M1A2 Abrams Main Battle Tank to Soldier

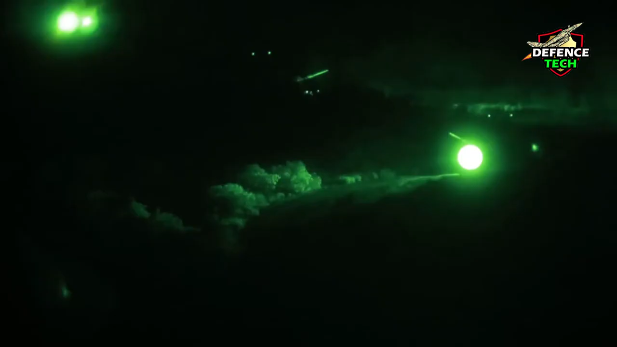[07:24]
The IFLR uses long and mid-wave infrared technology in both the gunner's primary
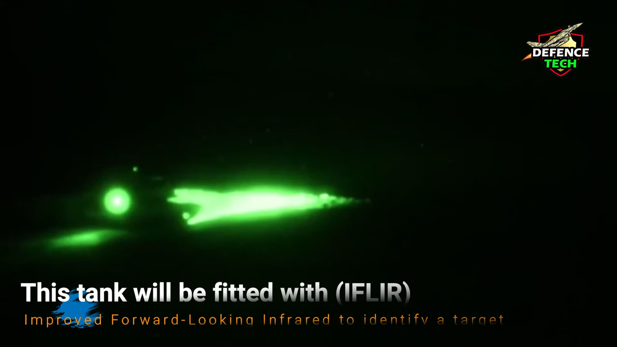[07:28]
sight and the commander's independent thermal viewer.
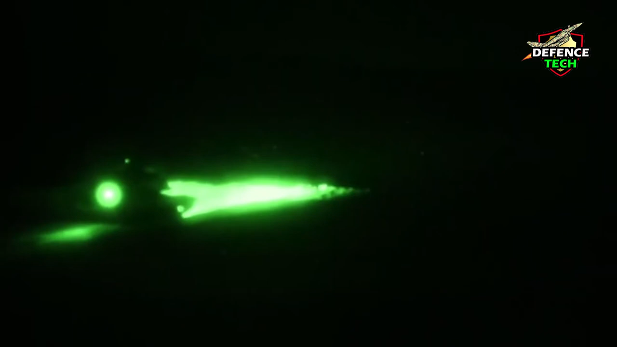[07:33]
The IFLR will provide four fields of view displayed on high-definition display,
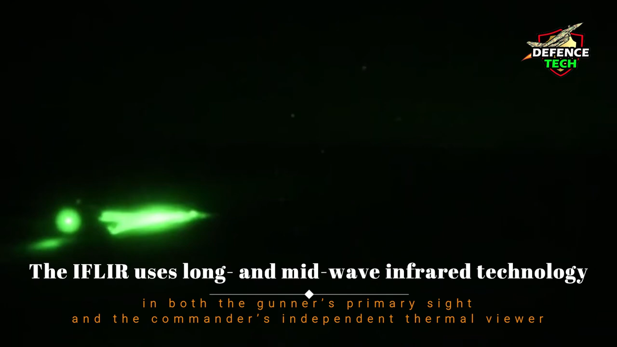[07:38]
greatly improving target acquisition, identification and engagement times.
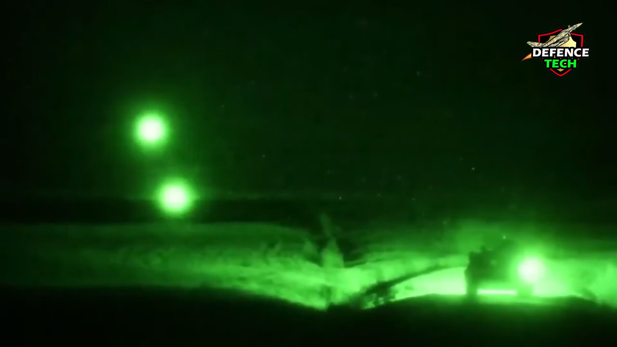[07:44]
Compared to the current second-generation IFLR, under all conditions, including FOV Obscurance.